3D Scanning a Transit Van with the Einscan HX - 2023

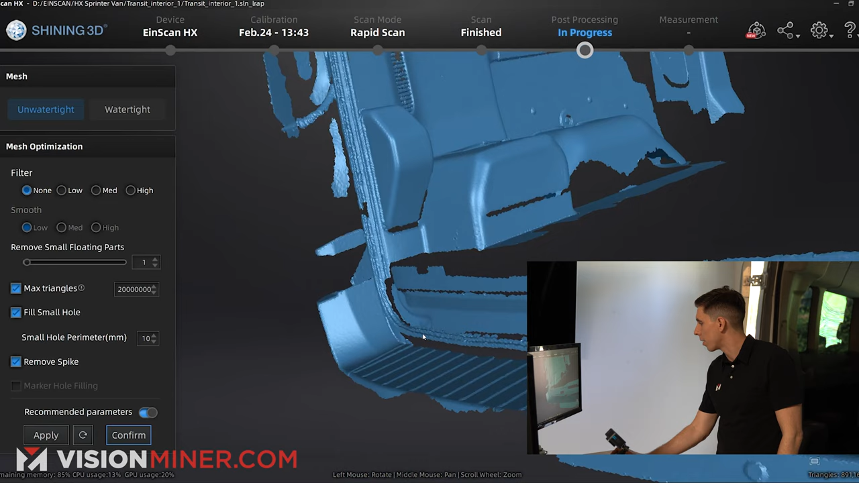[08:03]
we're missing data in certain areas but I went really fast if you want pure data you just got to spend a little more time on
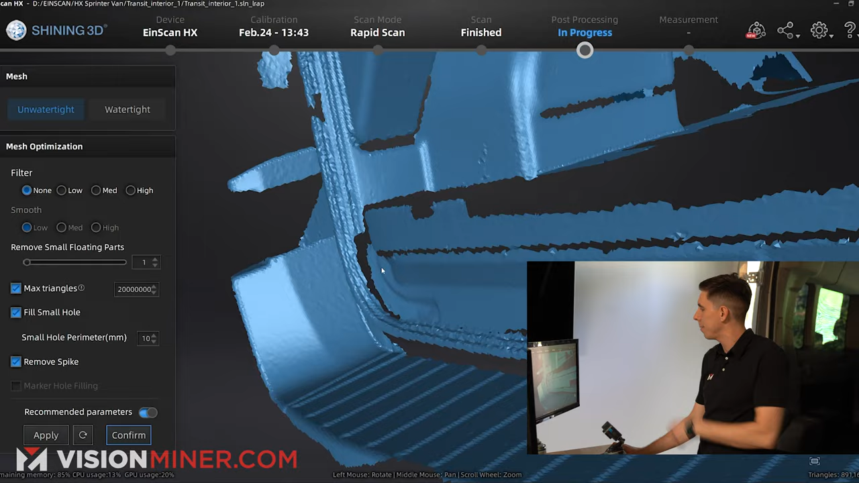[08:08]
it and I'm going to go over here to the basic measuring tools this is something we haven't shown off
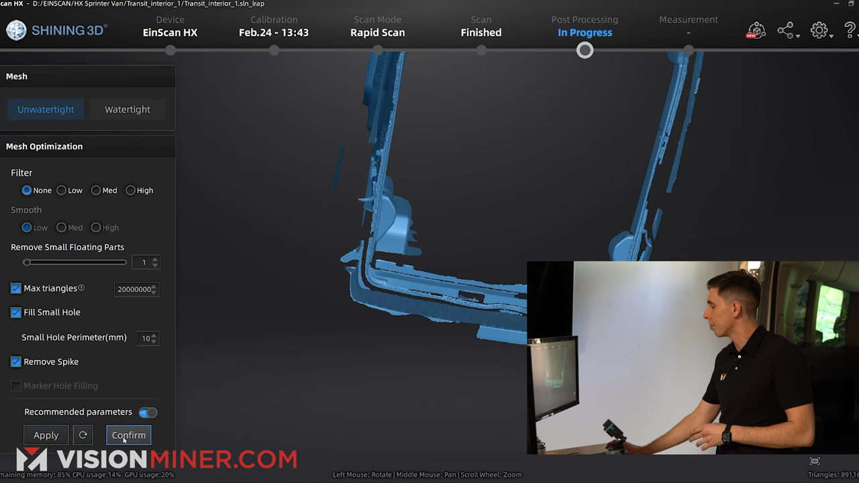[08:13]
much I'm going to hit confirm and I'm going to go to the measurement tab I'm going to select measurement tools
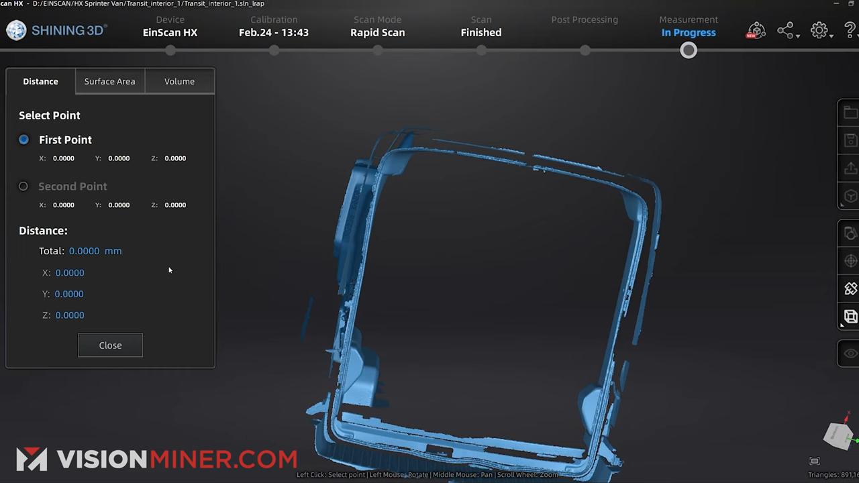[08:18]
they're very simple measurement tools but it's a good way to verify things so I'm just going to select
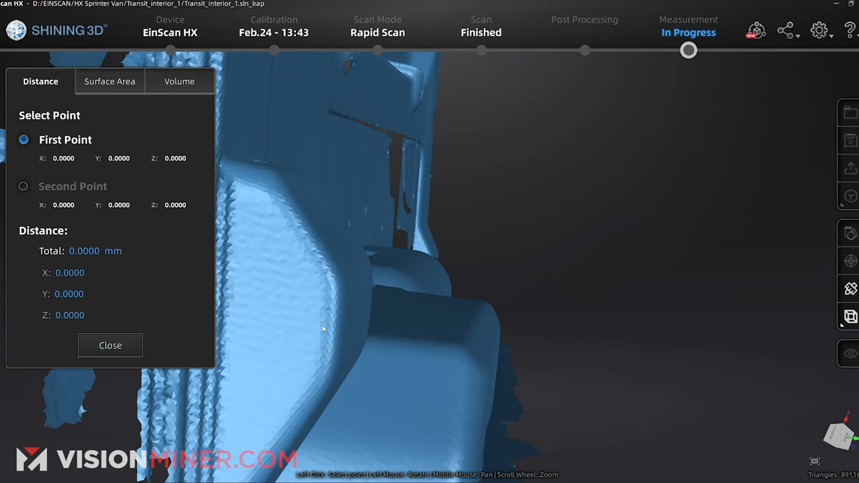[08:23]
like right there on that edge of that little thing so right over there on that edge